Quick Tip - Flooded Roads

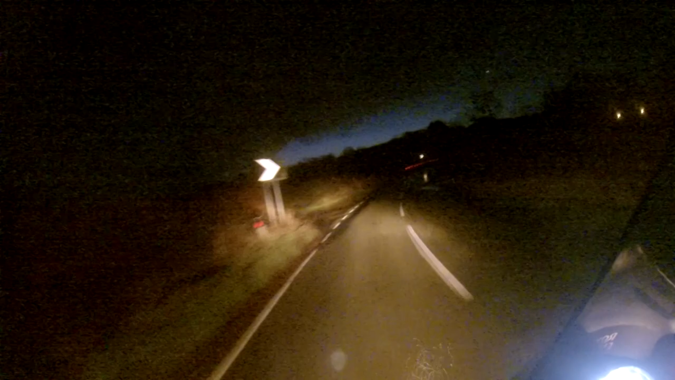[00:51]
i come up to where i know it floods after the heavy rain that we just had and i'm using the verge on the left hand side of the road which i know where it is in relation to the road surface itself to
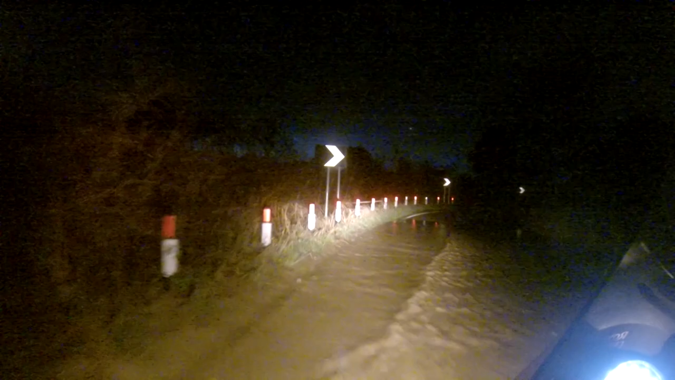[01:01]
judge the depth of the water and make my way safely through